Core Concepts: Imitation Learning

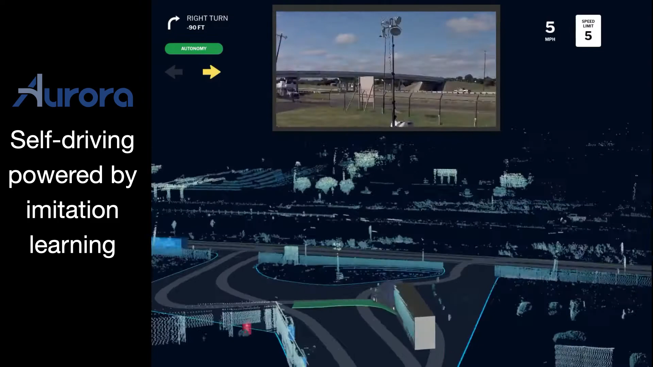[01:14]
This is a hyperlapse of a fully autonomous truck driven without any human intervention.
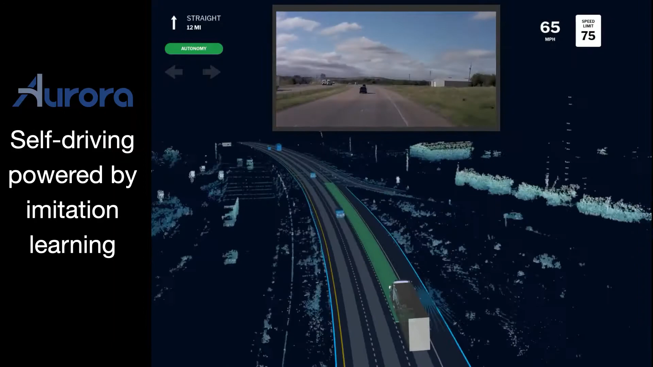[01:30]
It's fascinating to see the robot drive alongside humans in the real world engaging in novel interactions like merges, lane changes, stop signs, unprotected left turns, and much more.
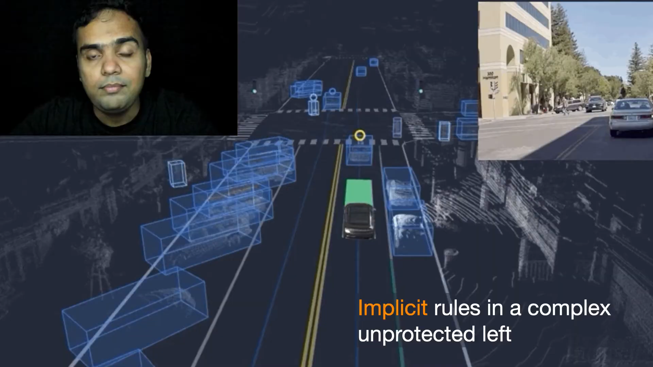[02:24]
Think about an unprotected left. It's actually a complex, coordinated game where cars are waiting on each other, on pedestrians, or the occasional cyclist that just pops out.